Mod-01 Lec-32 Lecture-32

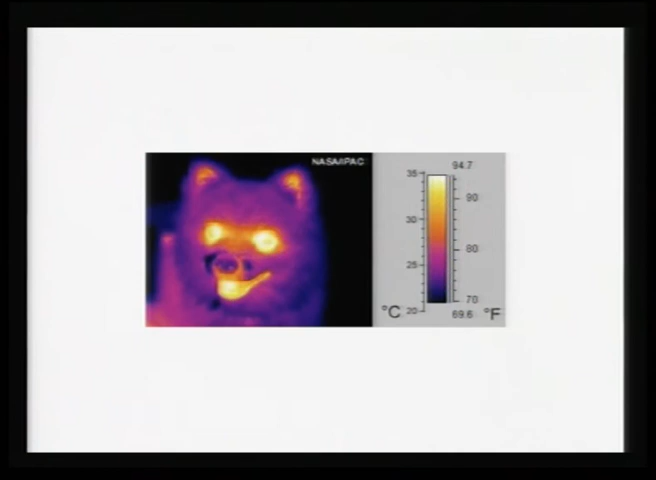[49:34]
and near the mouth, the body has higher temperature, and other parts of the body have lower temperature. This is taken from NASA, this image. So, we acknowledge their help with this image. So, this is how thermal images are created from a animal or from a body.